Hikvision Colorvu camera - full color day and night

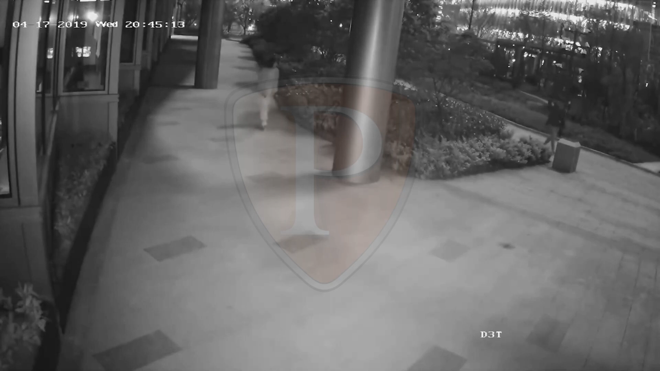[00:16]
When using a conventional security camera with infrared lighting for night monitoring,
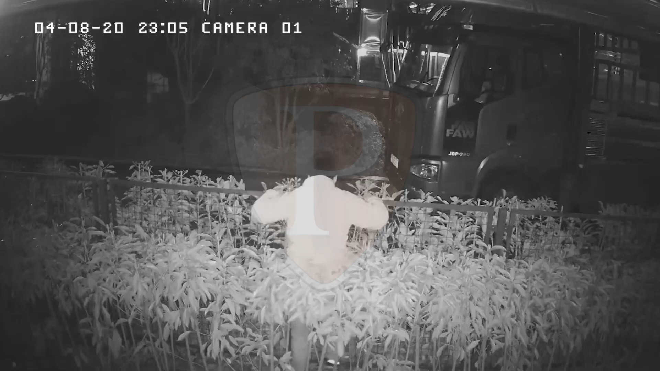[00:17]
people,
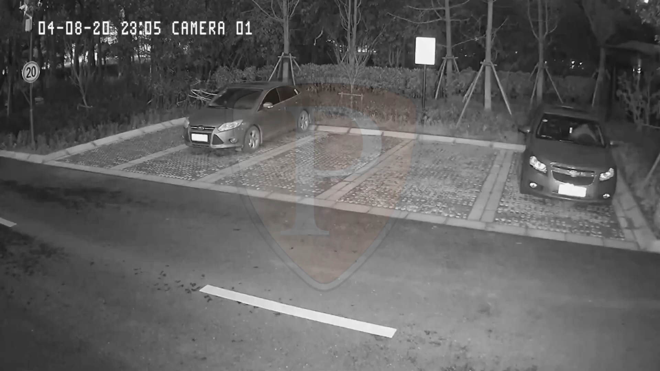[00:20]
vehicles or other important objects can be blurry and blend into the background,
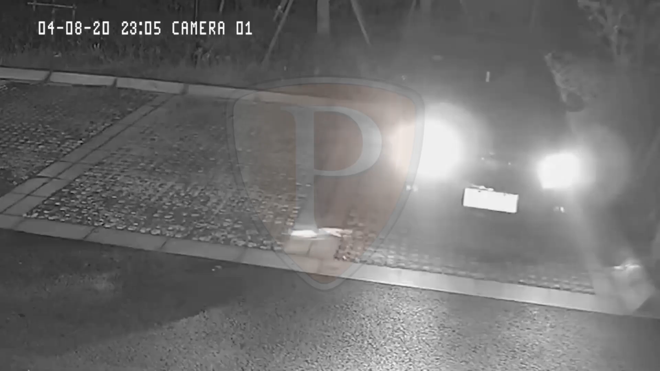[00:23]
making it difficult to identify details in black and white.